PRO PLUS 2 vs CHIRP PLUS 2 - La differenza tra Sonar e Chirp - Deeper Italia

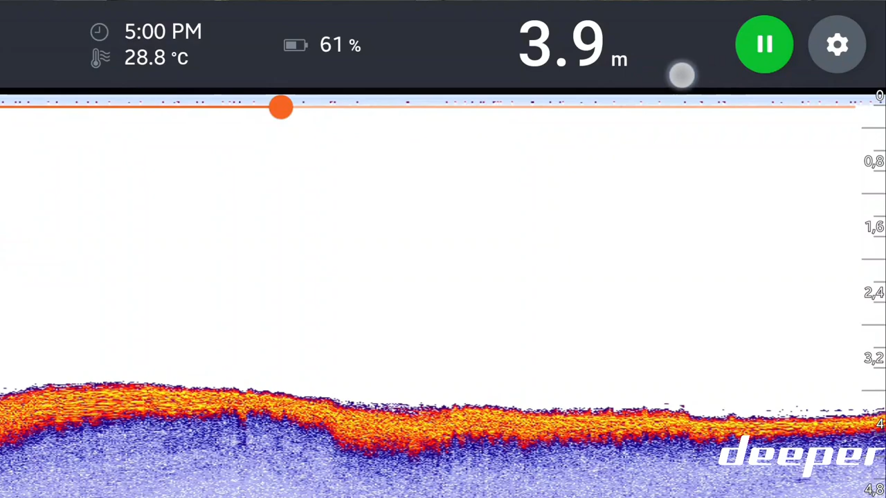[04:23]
On screen: depth 3.9 m, water 28.8°C
e quindi mostrarci sul sullo schermo del nostro smartphone tablet uno schermo integrato di qualunque altro scandaglio quello che è il fondale quindi ci mostra il fondale che è dato da
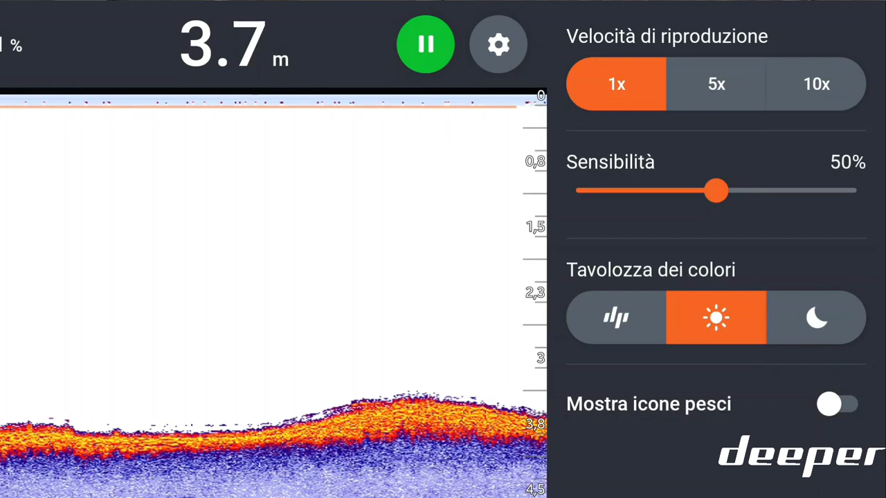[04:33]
On screen: depth 3.7 m
questi segnali che rimbalzano e tornano in superficie quando questi segnali incontrano degli ostacoli delle difformità del fondale quindi del
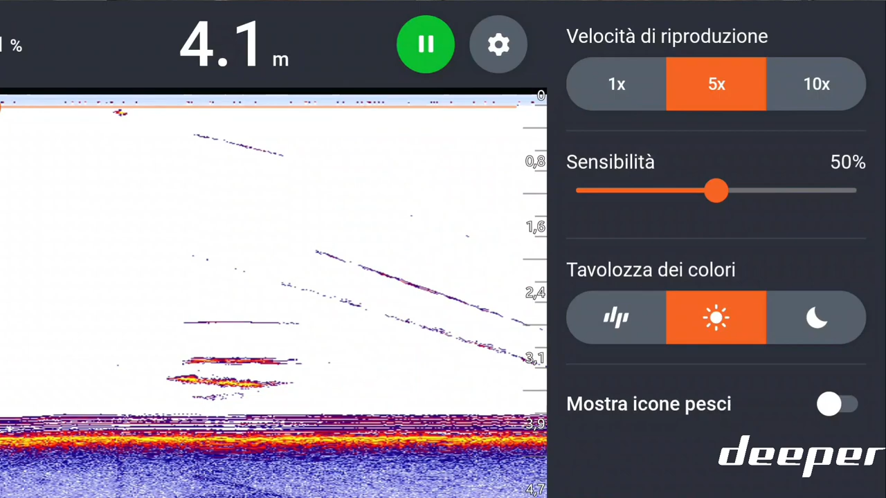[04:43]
On screen: depth 4.1 m
qualcosa che al di sopra del fondale il tempo di percorrenza delle onde trasmesse è minore e quindi noi vedremo sullo schermo del nostro lo scandaglio quello che
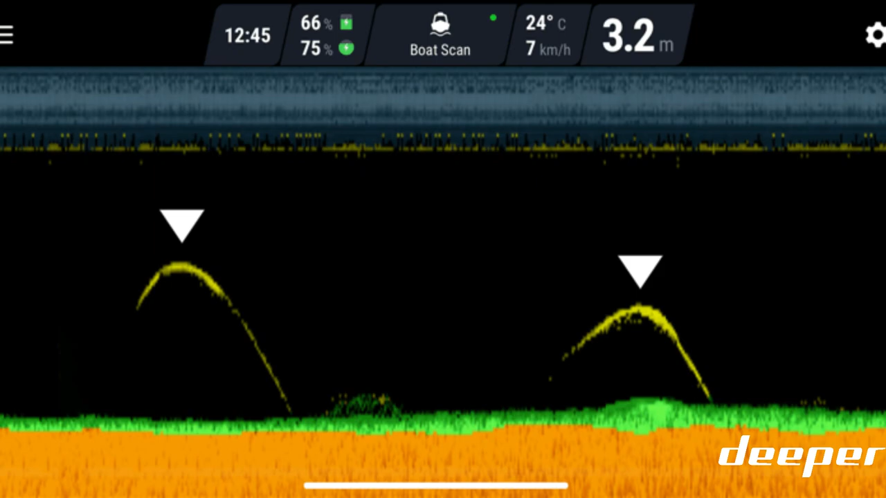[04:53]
On screen: depth 3.2 m, water 24°C
è una difformità del fondale quindi può essere un ostacolo può essere un pesce può essere una pianta questi segnali lanciati dal diver sia dal pro plus che
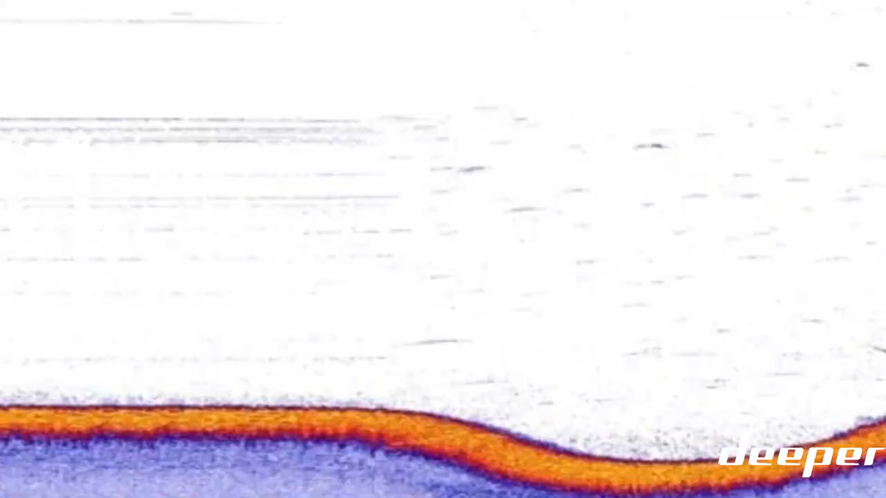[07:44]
del fondale un fondale più duro più morbido cosa che invece gli eco scandagli prima generazione facevano in
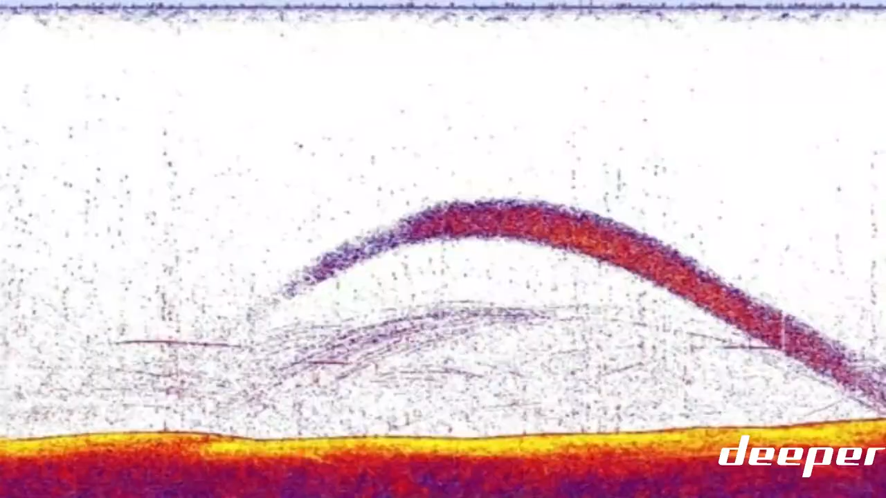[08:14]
differenze saranno diciamo esaltate su quella che è la scansione del fondale così come quelle che sono le differenze degli ostacoli il dettaglio del
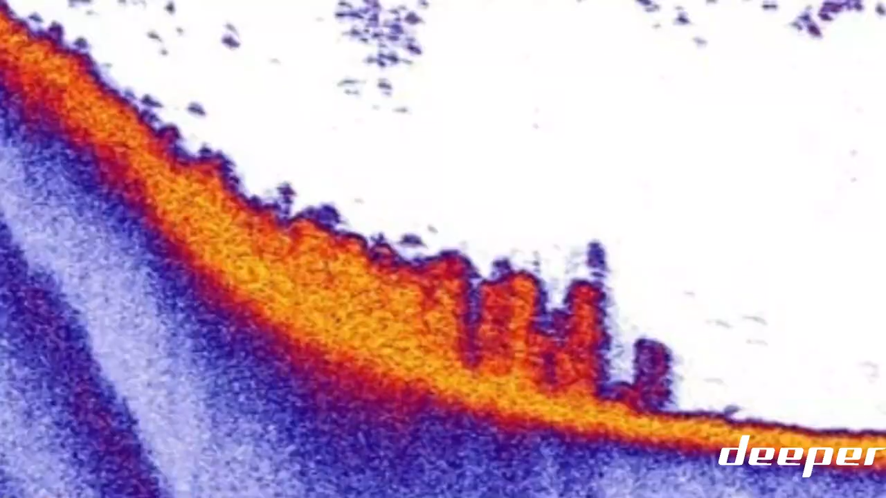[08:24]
singolo ostacolo sarà molto più definito perché
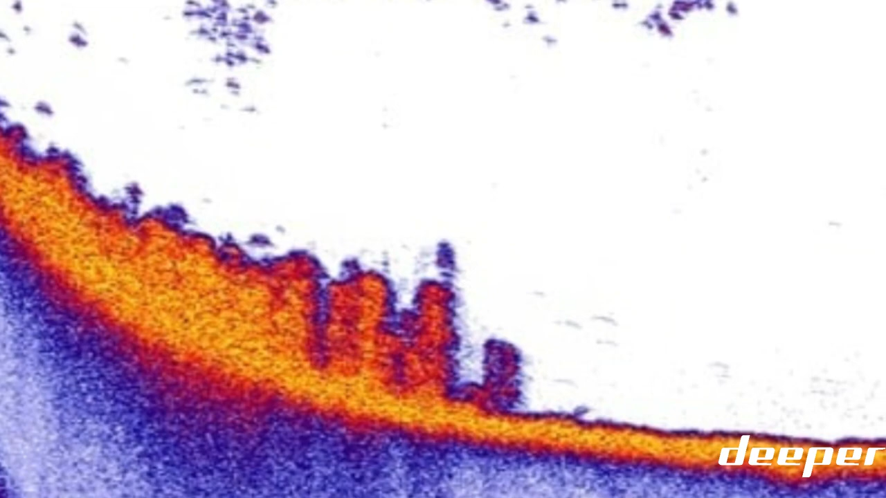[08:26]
rispetto al pro plus 2 che invia degli input dei segnali a singola frequenza il chip plus 2 invia
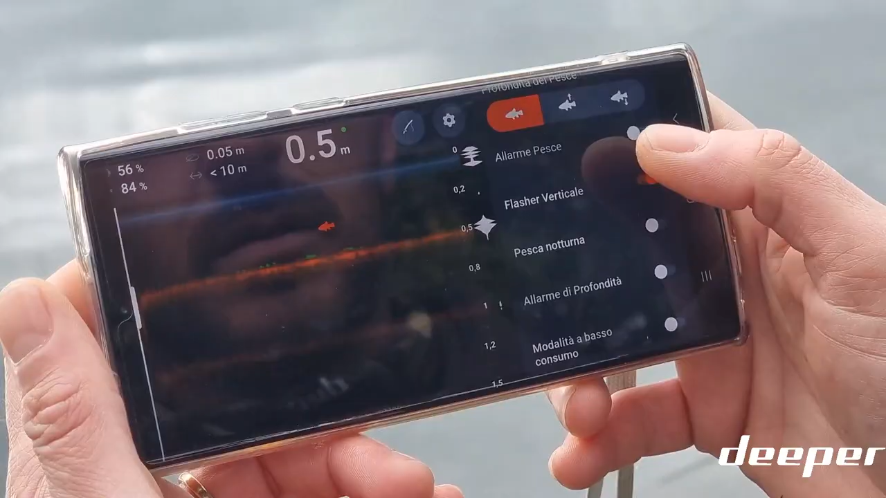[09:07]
On screen: depth 0.5 m
differenza sarà meno visibile ai meno esperti diciamo differenza
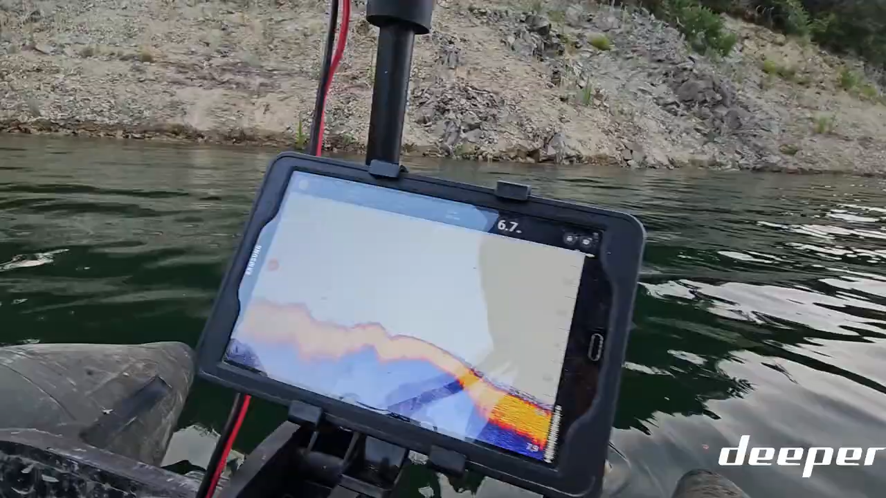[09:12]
che invece sarà sempre più visibile se utilizziamo schermi di grandi dimensioni mi viene da fare un esempio se noi guardiamo un film in